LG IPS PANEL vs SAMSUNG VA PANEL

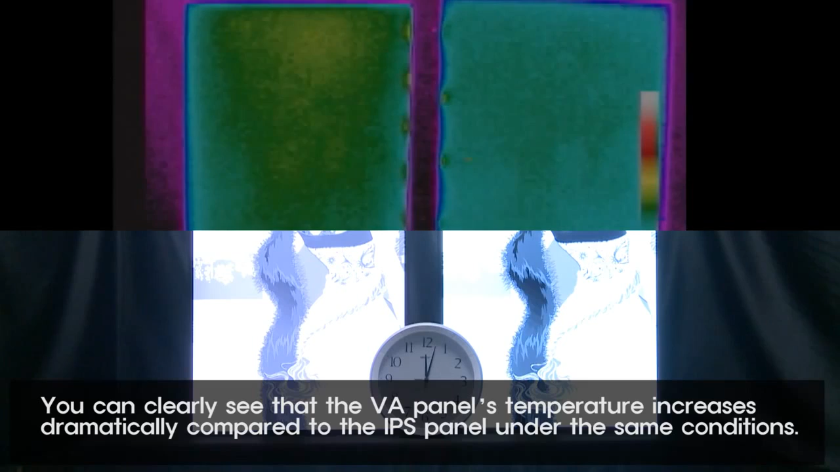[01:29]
You can clearly see that the VA panel's temperature increases dramatically compared to the IPS panel under the same conditions.
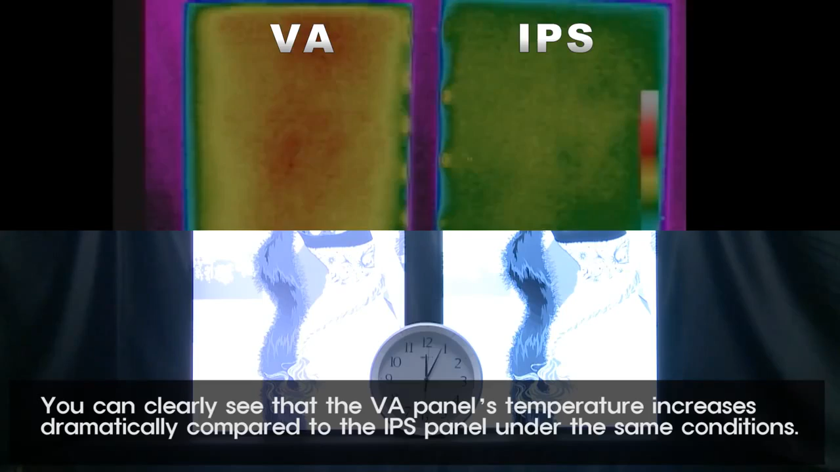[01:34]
Rapid temperature changes can harm your panel and eat up a lot of electricity as the fan speed increases to lower temperature.